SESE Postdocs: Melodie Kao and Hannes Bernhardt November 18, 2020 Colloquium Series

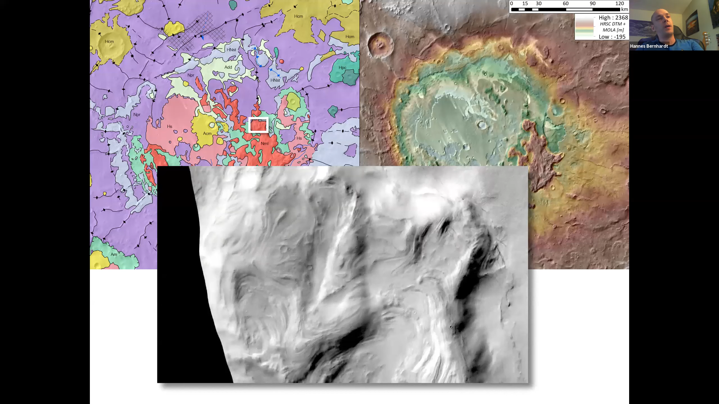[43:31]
lowbed lineations that cover those massives right there um those are very unique uh you don't find them in any other patera on mars so
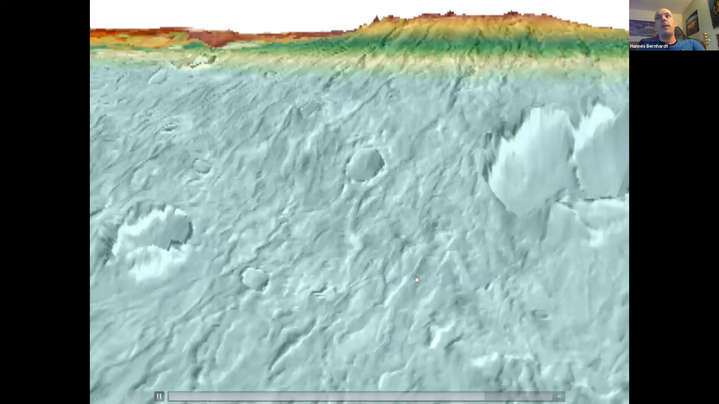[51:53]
so the channels they are up to 350 kilometer long up to three kilometer wide and up to 100 meters deep so they're quite large um another part of the story would be that important part to explain here which doesn't